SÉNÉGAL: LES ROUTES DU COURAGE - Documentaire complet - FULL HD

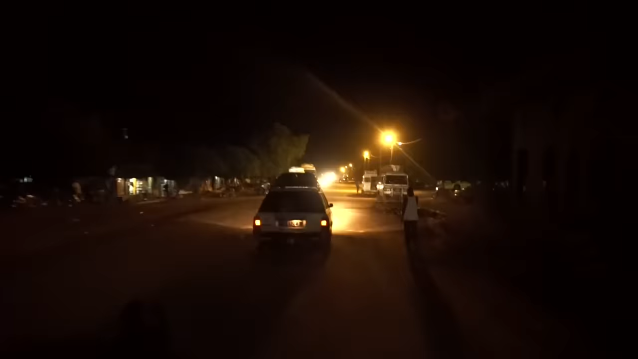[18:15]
Le taxi de Buna arrive cinq heures plus tard, comme dans la parabole céleste.